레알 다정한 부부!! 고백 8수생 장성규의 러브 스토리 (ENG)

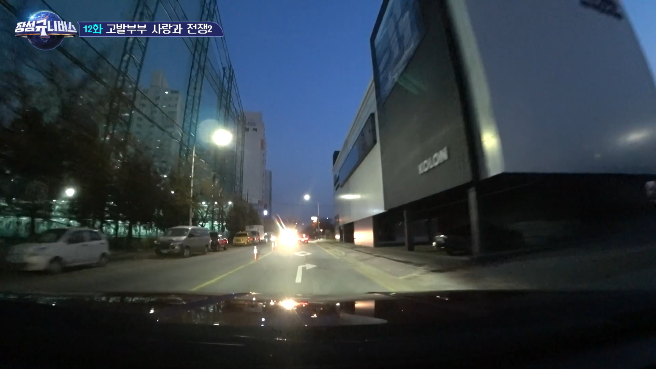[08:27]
아 그리고 언제 여기 여기 항상 큰 트럭들 서 있잖아 밤에. 응.